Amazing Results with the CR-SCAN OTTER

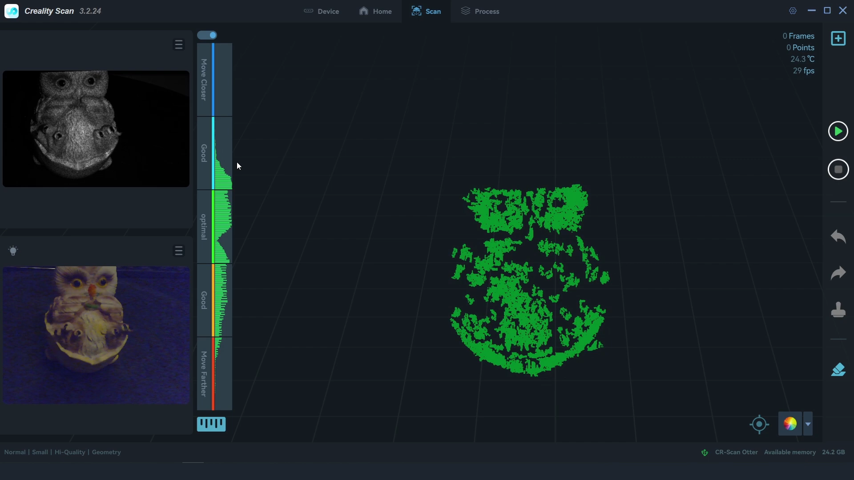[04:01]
And what's great is at the back of the scanner, a coloured light around the buttons will change colour to match the distance meter. So at a quick glance at the scanner, it helps us keep the distance in the correct range. On the right side are basic commands to start a new scan, start and pause a scan, and this can also be operated from the touch panel on the back of the scanner.
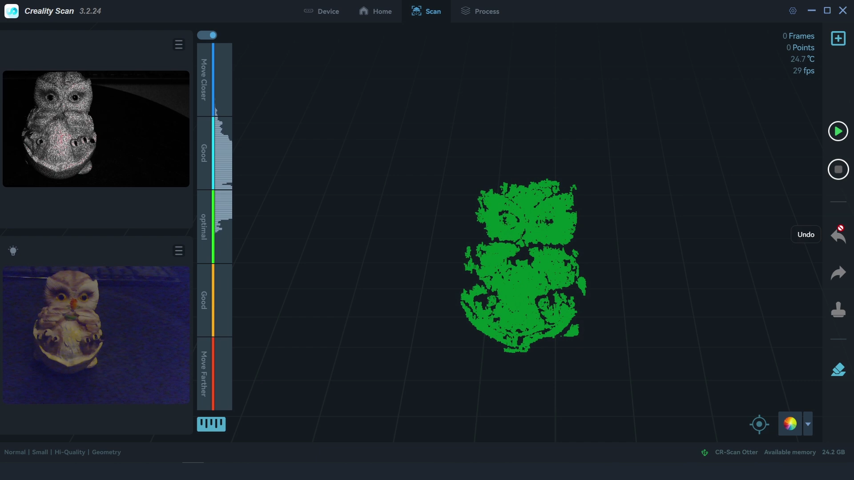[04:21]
There's complete scan, undo, redo, clear, and exclude base, and a few options for the scanning modes. It's all in a user-friendly layout, which makes it easy to get started scanning.
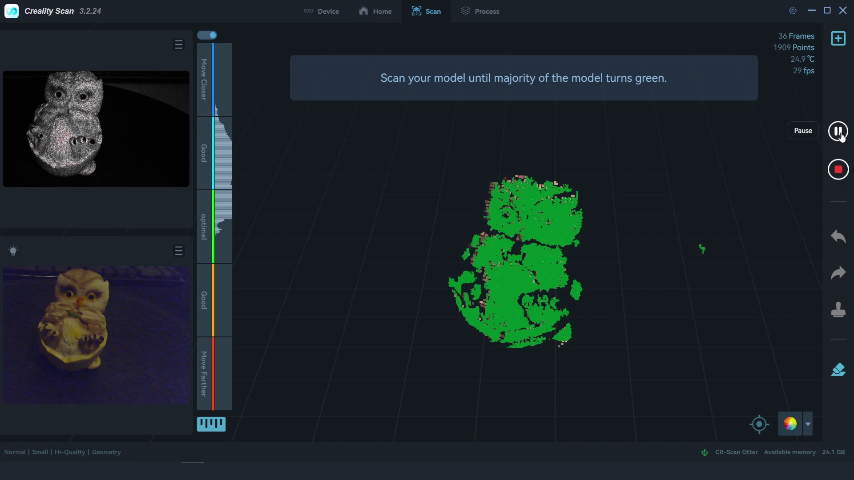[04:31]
We'll take a look at some of the other features during the following scans. For the first scan, we're scanning the included test hour model. The hour is placed onto a turntable base that's manually turned,
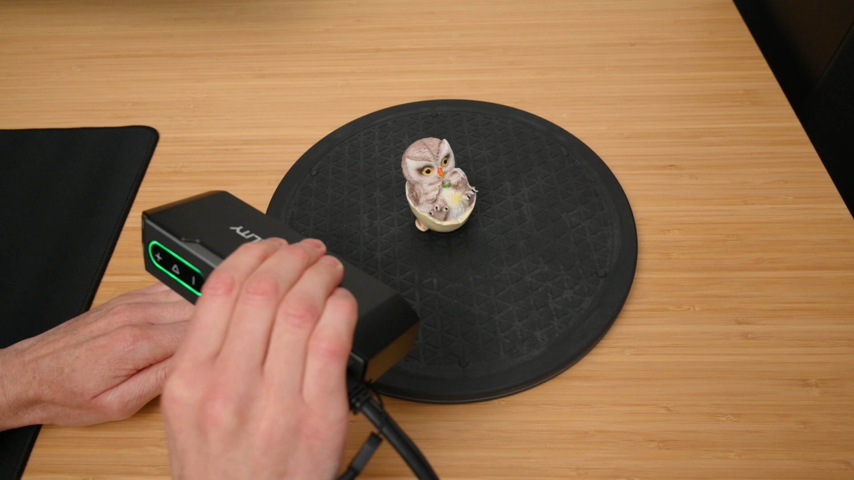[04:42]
and the scanner is handheld, and using these together makes it easy to scan all around the model.
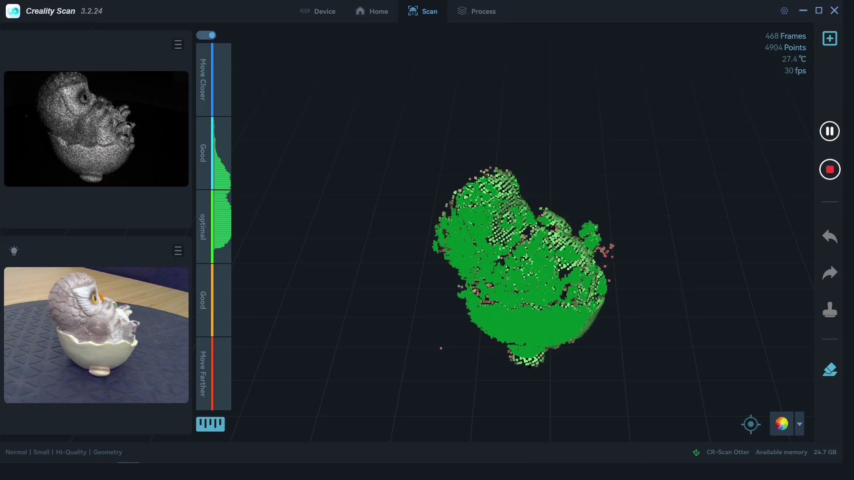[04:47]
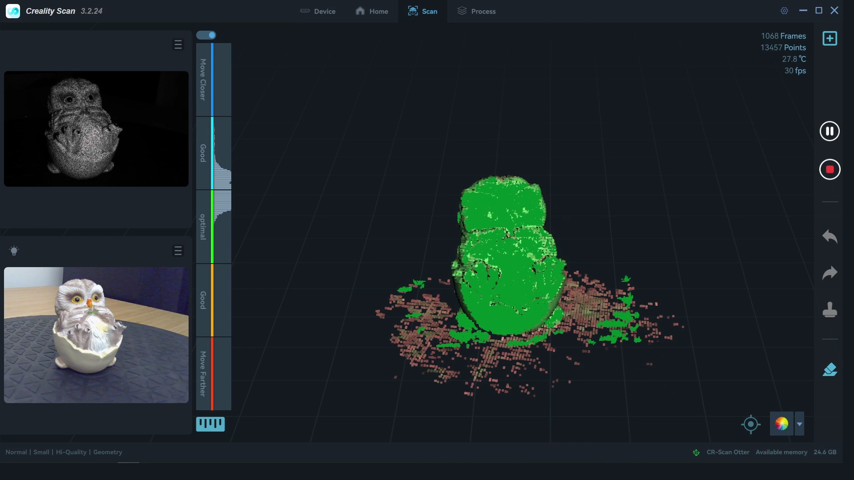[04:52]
With the scan complete, we can quickly process the data with the one-click processing option.
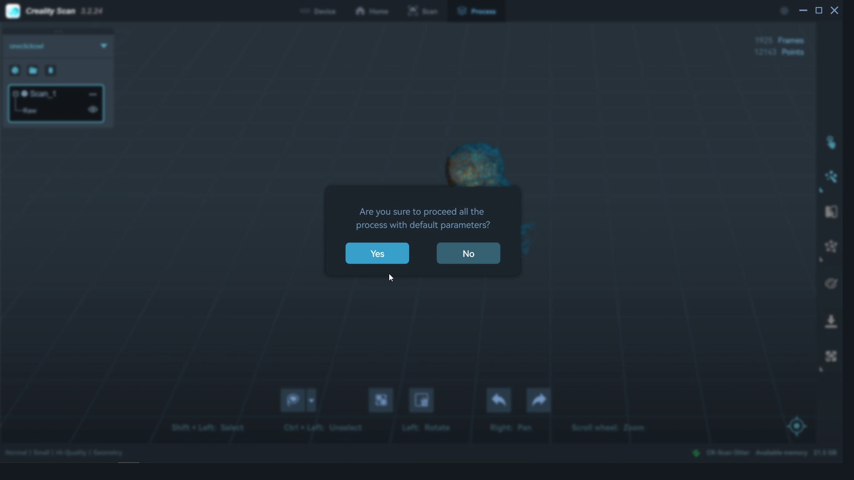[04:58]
This will use the default settings to process the raw scan data into point cloud, then into a mesh, and then add the captured colours.
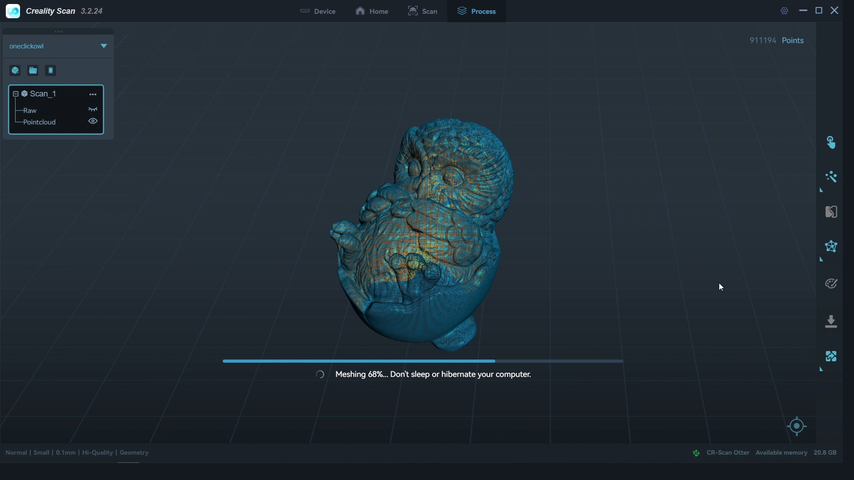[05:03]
For a quick test scan, the default one-click processing works well,
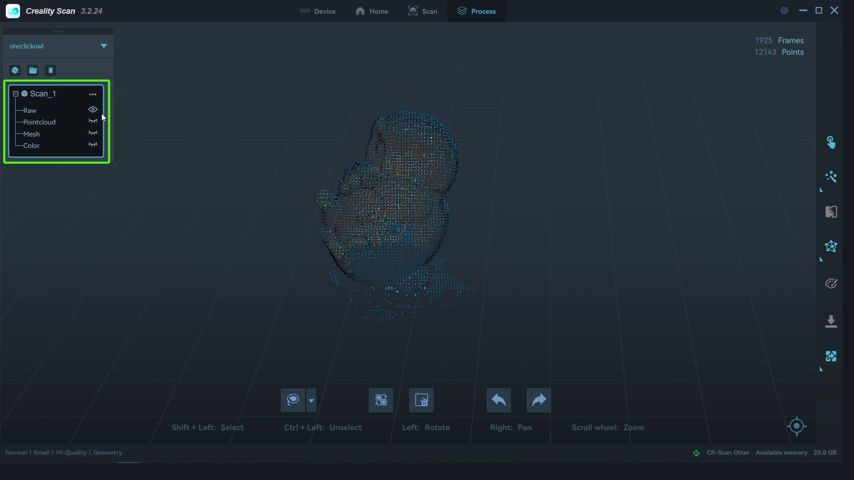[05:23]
So for more control over the one-click processing, we can manually adjust the resolution,
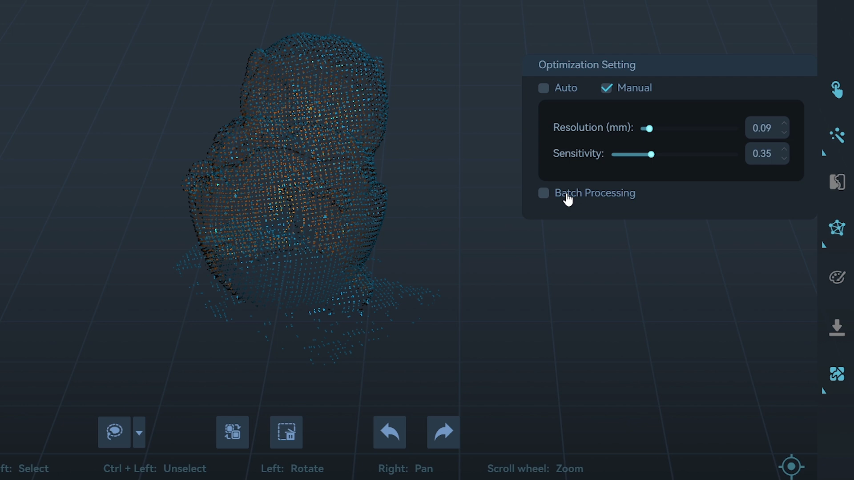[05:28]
perform batch processing for multiple scans, and manually adjust settings for the mesh processing.
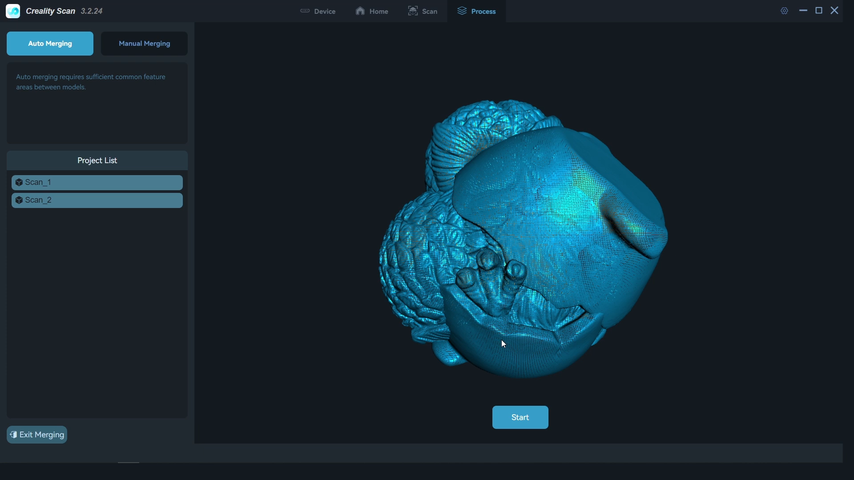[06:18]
For auto merging, just select the two scans, and click on start.
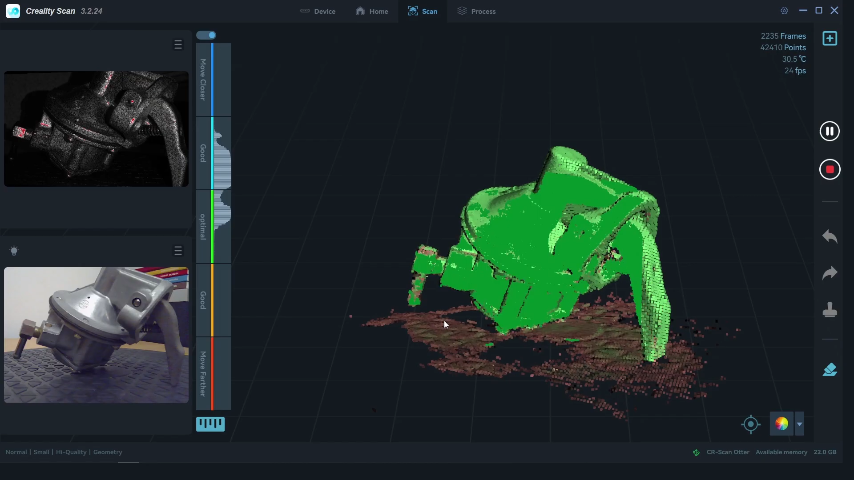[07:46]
The scanning speed is fairly quick and easy with steady movements,
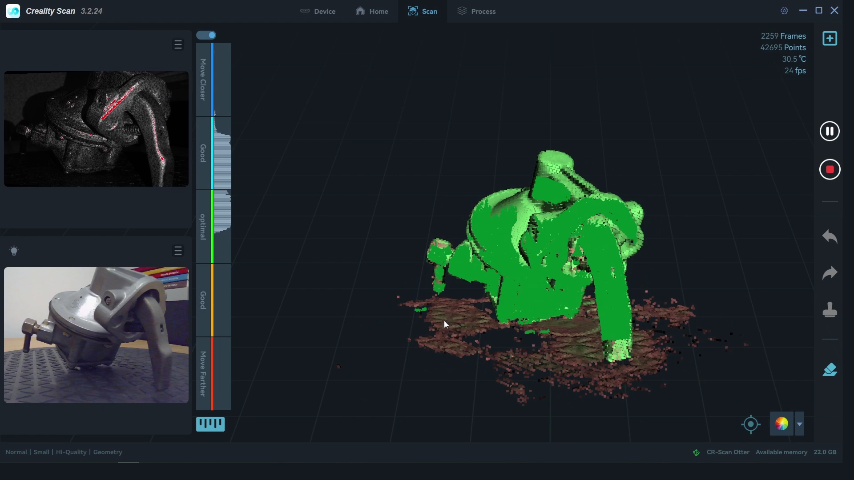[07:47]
and I find the tracking to be working really well. And once the scans are complete, they are merged and processed within the software.
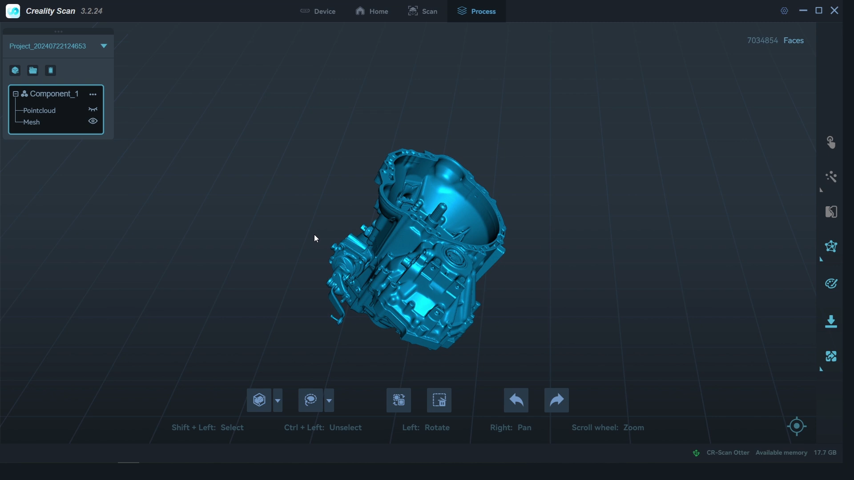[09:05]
And for the final scan of a sneaker, it involves two scans.
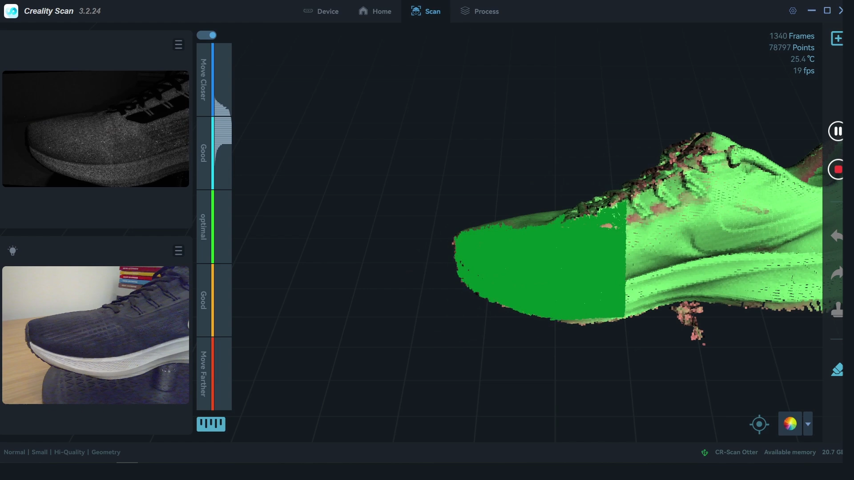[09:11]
One capturing the top side of the sneaker, and the other side focusing on the underside.
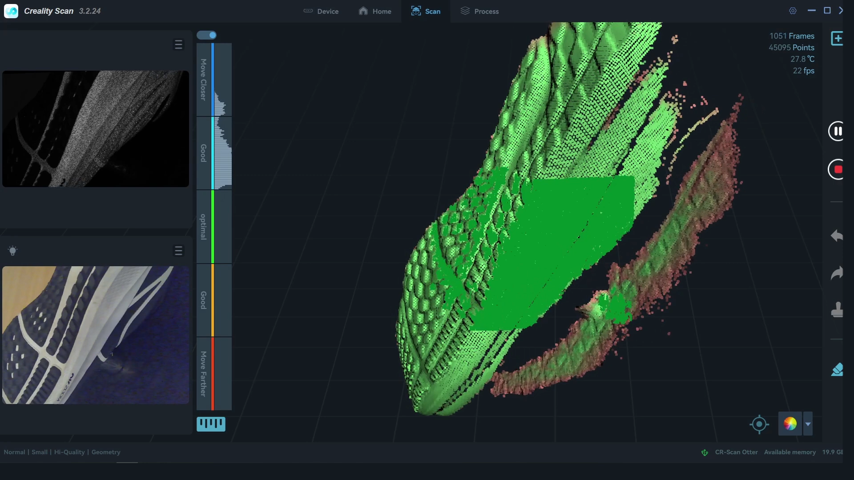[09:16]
These scans are merged together to create a highly detailed model.